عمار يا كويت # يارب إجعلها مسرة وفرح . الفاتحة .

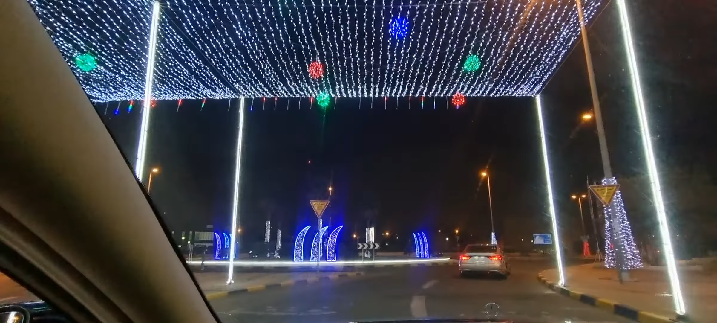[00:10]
يا دار العز وهذا الدوار نفسه ما تغير بعد يعني فيها نواقص وكلها ترب أيديه مصريه غلبهم العمال مصريين واسيويين بس حلو العريش كلمة مصريه منطقة مصرية العريش في دولة الكويت الحديث